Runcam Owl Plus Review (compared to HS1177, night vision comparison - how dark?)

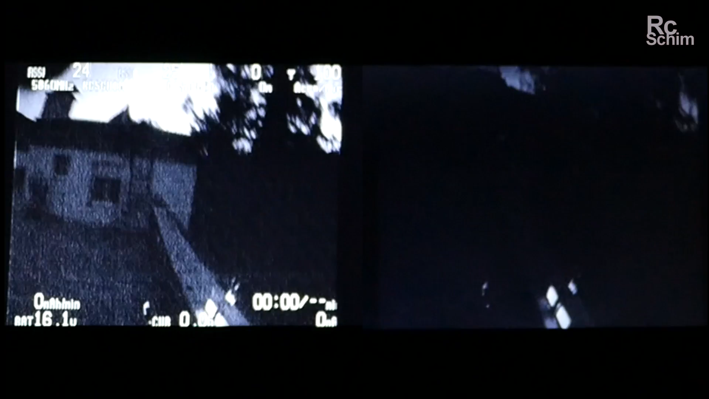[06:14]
I don't think that you can fly in more darkness than this.